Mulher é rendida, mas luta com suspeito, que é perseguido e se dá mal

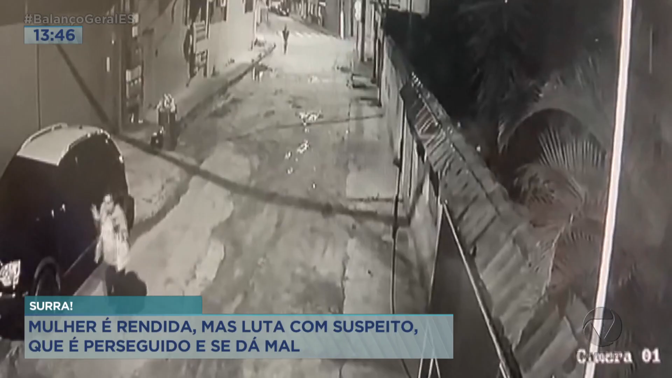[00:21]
O suspeito sai da esquina, entra na rua e vai direto na moça. Agora, vamos ao momento do assalto.